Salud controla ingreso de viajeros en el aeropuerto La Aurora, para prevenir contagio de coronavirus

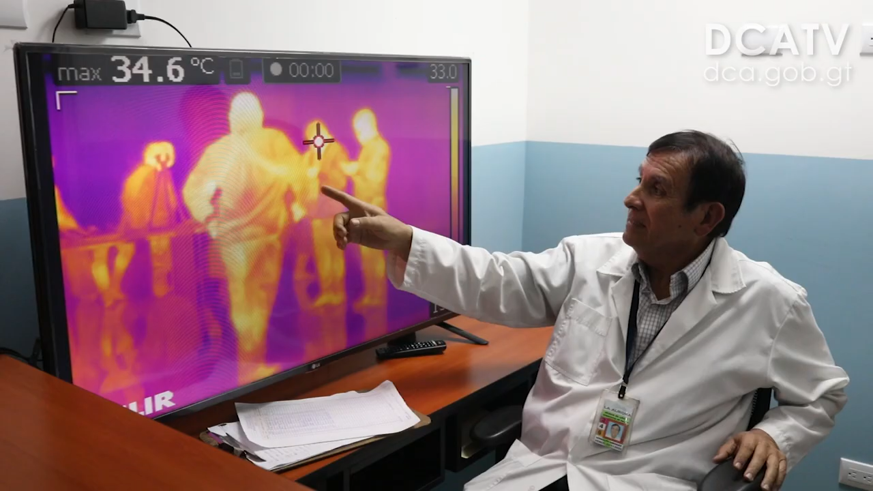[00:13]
On screen: max 34.6°C
Se acerca otro, se pasa para este otro, se pasa para el otro, le toma a todos los números aparecen.